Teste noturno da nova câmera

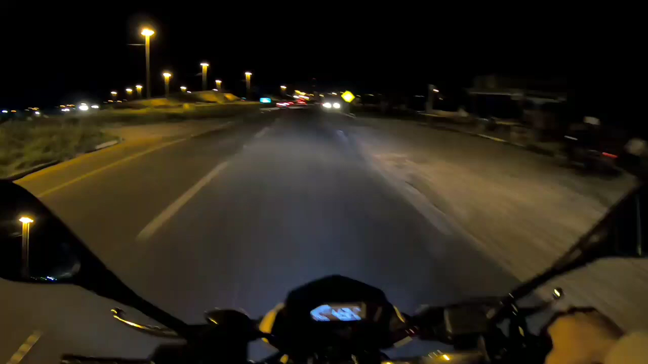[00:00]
nós de novo aqui, hein, seus trotes. Agora, testezinho noturno aí da câmera. Eu pude perceber que o áudio não ficou muito legal, mas o áudio, galera, é com o microfone dela mesmo. Tá sem microfone de pé. Só tá com o externo da câmera. Eu quero gravar pra vocês agora noturno.
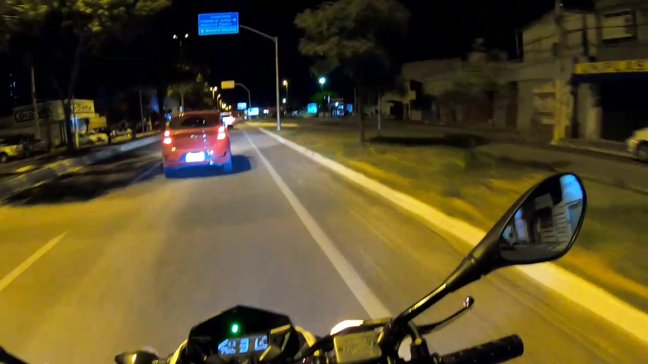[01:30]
Deixa aí os pontos positivos aí, os negativos que tiver. Até agora o negativo que eu achei foi só do áudio pra motovlog. Eu vou gravar uns vídeos pra vocês, uns vlogs parados pra ver como é o áudio dela, a estabilização de imagem, gravar tudo um pouco aí. Se você estiver curioso pra ver alguma coisa sobre ela, deixa aí nos comentários alguma coisa do.
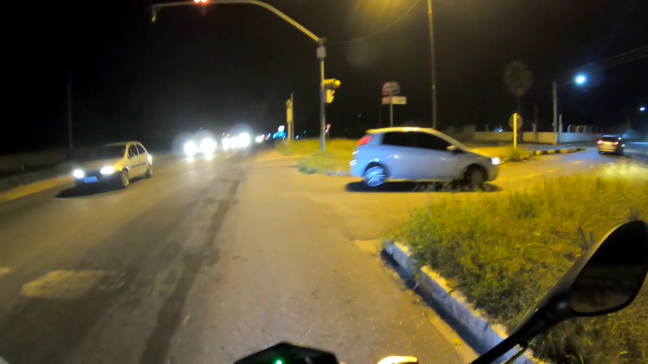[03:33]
Mas assim, à noite vocês sabem que a iluminação, filmagem nunca fica legal não. Uma iluminação adequada. Mas é nóis, galera, deixa aquele like pra fortalecer. Se não é inscrito, se inscreve no canal. Fui.